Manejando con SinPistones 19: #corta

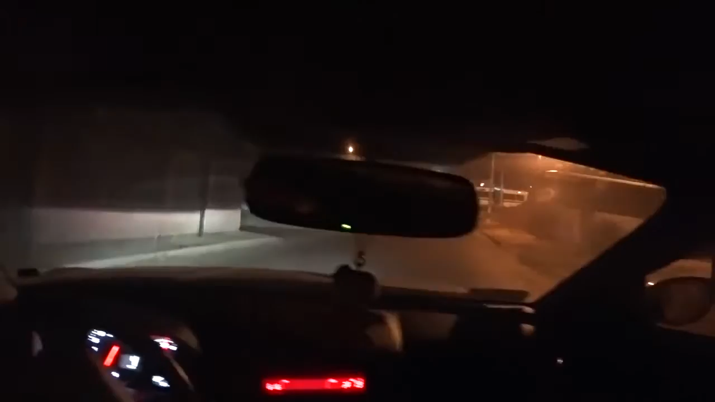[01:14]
Pueden ver los trenes, ¿pueden verlos?
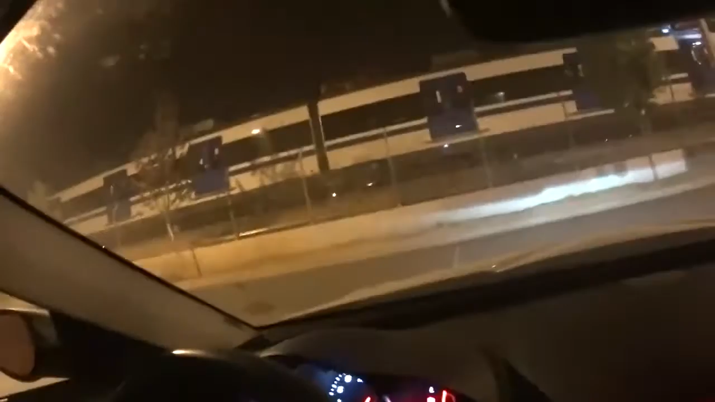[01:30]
Ahora sí, agachando la cabeza. Por alguna razón... Putos trenes siempre están acá. Siempre hay un par de trenes estacionados aquí, ¿no?
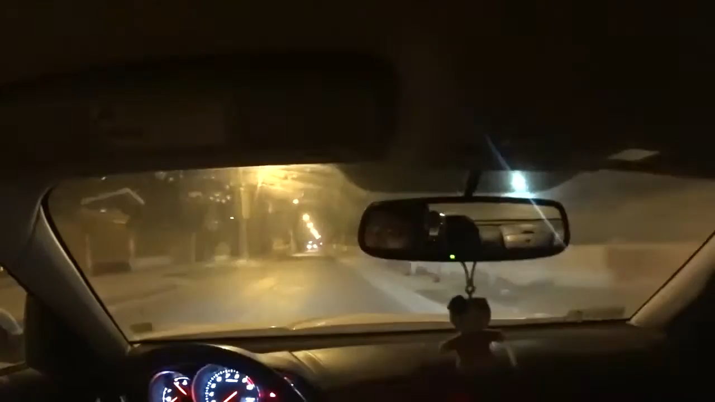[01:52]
No sé exactamente qué es lo que pasó con ello, pero tiene que ver que hace varios meses atrás hubo una tormenta eléctrica y... Está saliendo olor extraño del aire acondicionado, ¿qué andan haciendo caminando hasta ahora? ¿Esa hora es correcta? Creo que no, creo que estoy adelantado a una hora, pero bueno... Mi cerebro troll decidió que era hora de despertarse...
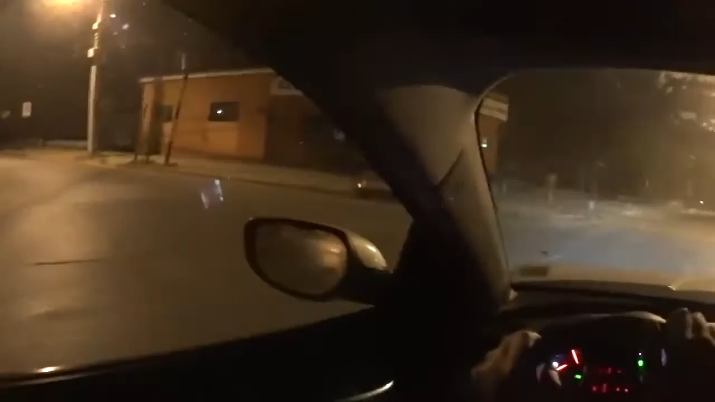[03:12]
Y el letrero con el nombre de la calle está instalado aquí. What the fuck, man? En la panadería ya están trabajando.
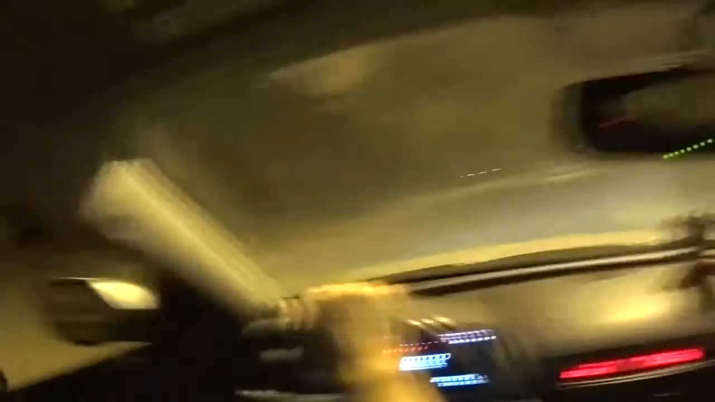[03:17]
Lástima de que no me pueden vender cuantos había, weón.
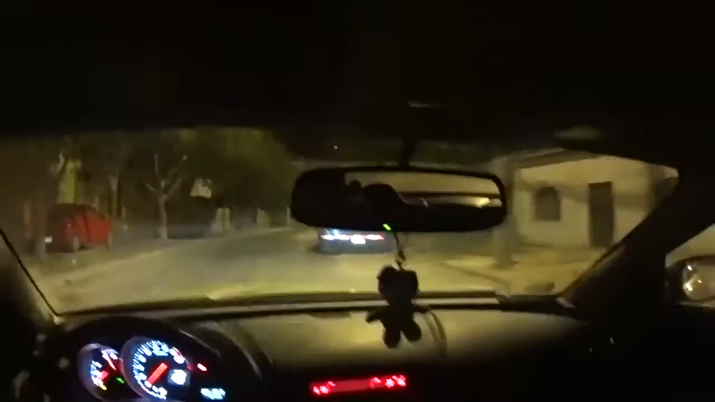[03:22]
Unas marraquetas con huevitos revueltos estarían re buenas de desayuno. Pero bueno... No estoy seguro si habíamos pasado por aquí. De hecho no sé cómo se llama esta calle. Se llama... Ah, este es Baquedano. Que yo viví en esta calle. Pero más adelante. Sabía que se llama Baquedano, pero... Y entonces esta calle con la que se une... ¿Cómo se llama esa calle? ¿Por qué va para allá?
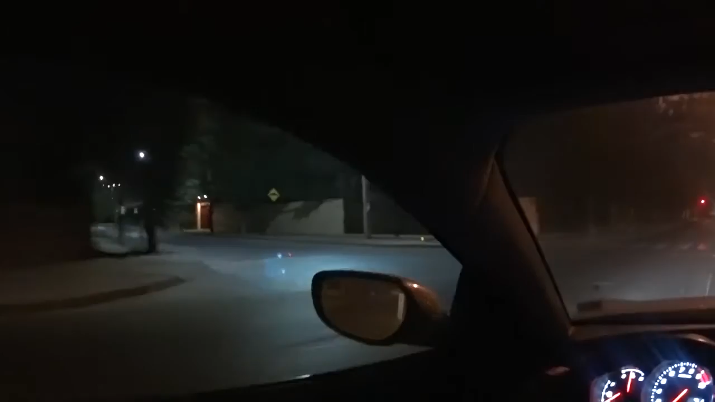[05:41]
Afortunadamente solo fue un año. Aquí había bandas alertadoras. Bueno, de hecho, ahí siguen. Nada más que ya están megas hechas mierda. Y no sé qué chucha están construyendo ahí. Entonces para este lado tenemos bandas alertadoras. Para el otro lado nos ponen... Lomo de toro, baches y yo no sé cómo los llamarán en otros países. Pero ustedes me van a avisar ahí... En los comentarios...